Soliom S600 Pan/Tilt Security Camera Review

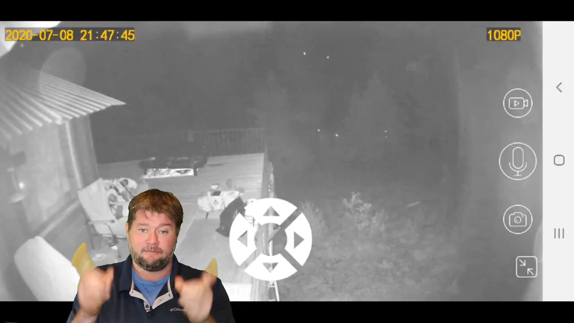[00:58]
You can control all of that from your smartphone so you if you want to shine it right here and then you want to move it over here or if you hear something in the night and you just want to look around
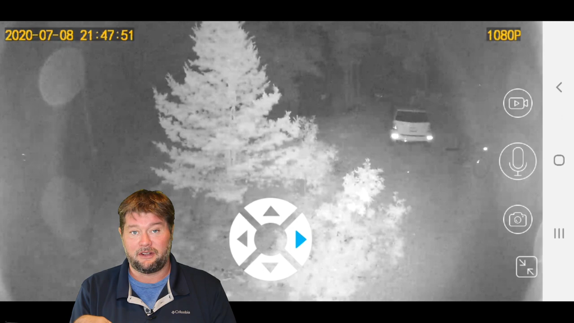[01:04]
you can move it all from your smartphone and it just goes in increments anywhere you want it to go just by touching the screen on your phone which is really really cool.
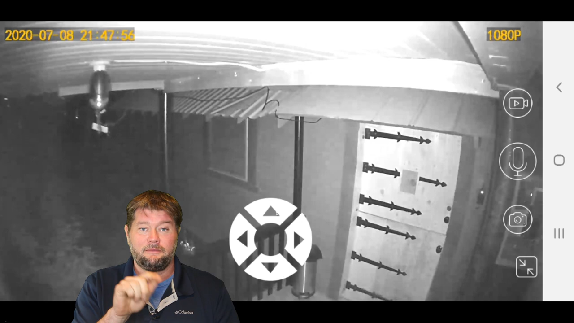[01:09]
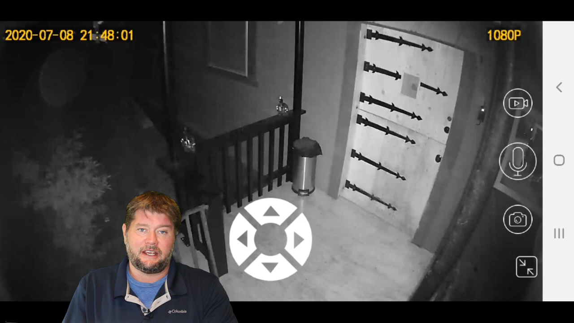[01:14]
Now it's a 1080p as far as the video quality goes so it has really good video it looks great excellent night vision I've been really impressed with what you can actually see at night using all of its infrared LEDs and
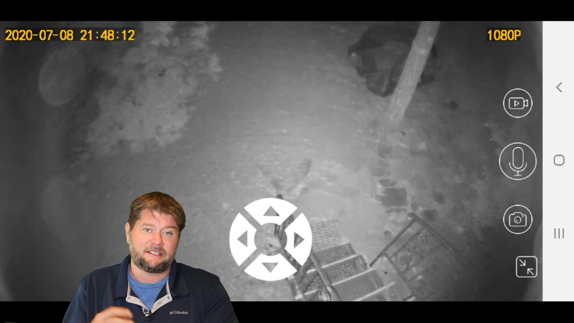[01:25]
all that stuff the night vision capabilities I'm very impressed I've been catching raccoons and deer and all kinds of stuff outside my house at night just wandering
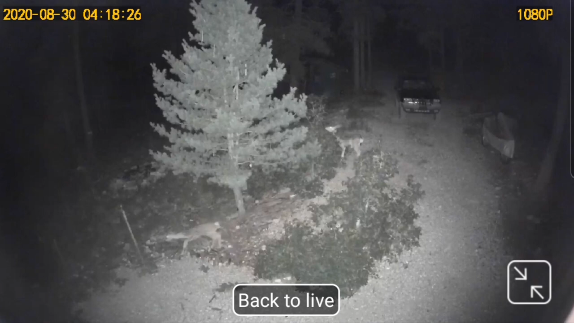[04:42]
notification i can see two uh two dough out in my yard eating the scrub oak two deer and uh just munching away out there so that was kind of neat and this is just a look at the night vision at
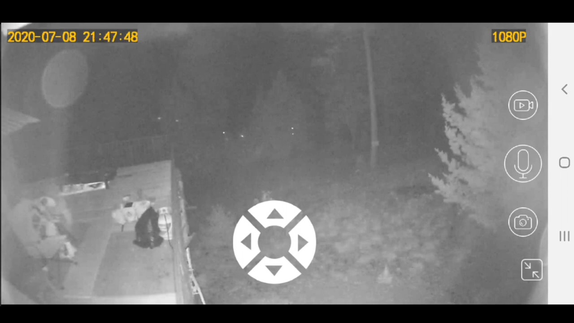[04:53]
my front door and playing with the camera moving it around a little bit the night vision looks really good and really crisp so i really enjoy playing with that and you can kind of move it around and just look anywhere that you want to look which is very very cool now we're going to switch over to some daytime shots
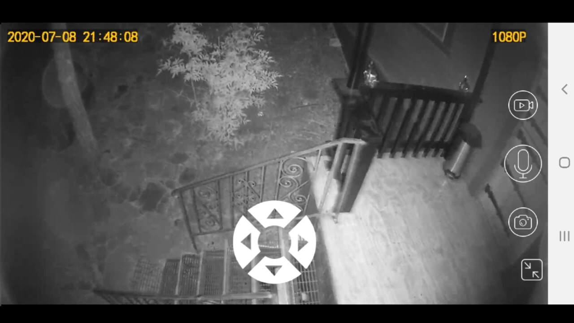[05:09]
so you can see what it looks like in the daytime and that looks really really crisp as well
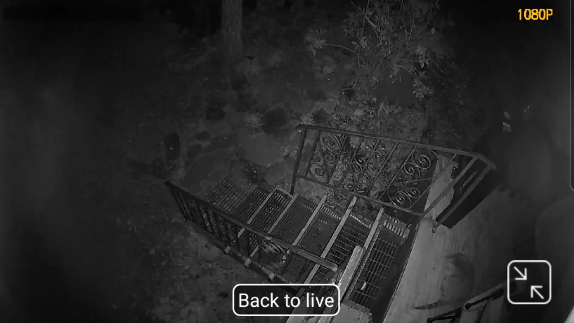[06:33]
lo and behold i got a notification and i saw one big fat raccoon coming out and as soon as i see his two brothers join him i know that i can go outside and seal the exit the hole underneath the house that they were using and i knew there wouldn't be a single one left inside so i wasn't going to trap one underneath the house so that came in really handy just being able to see all three of them going on their midnight rounds and i went out there and sealed up both
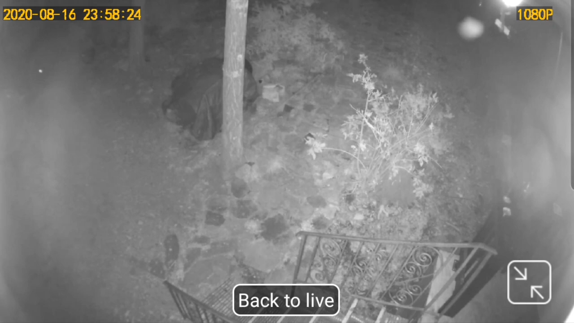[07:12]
kind of crawling underneath the steps right there and once i had confirmation that all three of them were out and about problem solved so that's kind of neat now we're going to jump over to using the spotlight feature which will as soon as it turns on you can turn that on by touching your phone and then boom you're going to have this bright spotlight turn on and you can see really well and kind of scan around with the spotlight